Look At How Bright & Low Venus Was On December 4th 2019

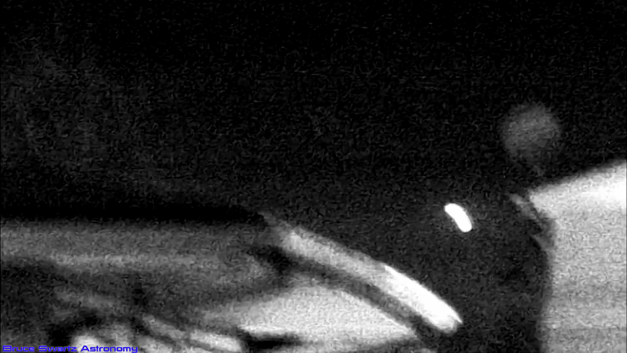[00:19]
i welcome everyone bruce warts here not wasting any time kept
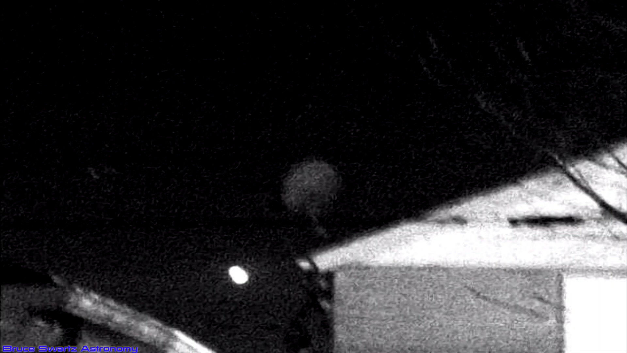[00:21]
it short good news for you guys i'm gonna get another one right up with the moon's footage from last night through the mists and hazes i was able to make a nice video for you guys so right whoop there it is flaring what is it i'm not gonna lie usually venus okay is low in the horizon in the western sky this is the western sky um well sort of southwest westy uh
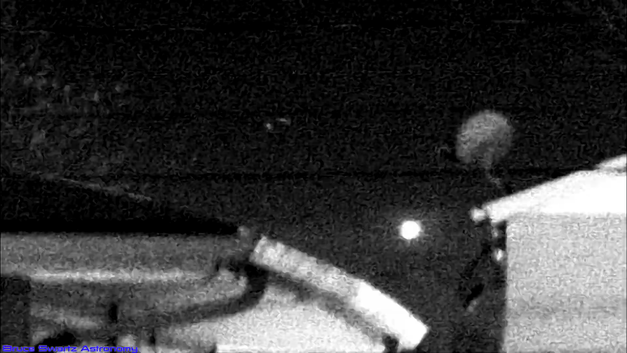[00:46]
look at this between the houses i'm sorry i've never seen a star even that low in my life and no it's not a light i can affirm it's a star
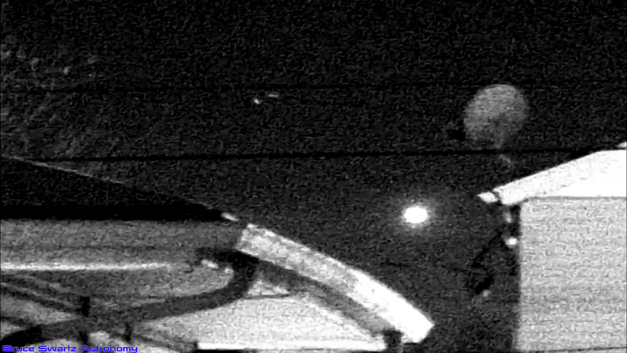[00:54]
i got a snapshot of it just a bit higher so i'm gonna keep this video short check it out and i'll get it even with the regular camera i filmed it for a couple of minutes um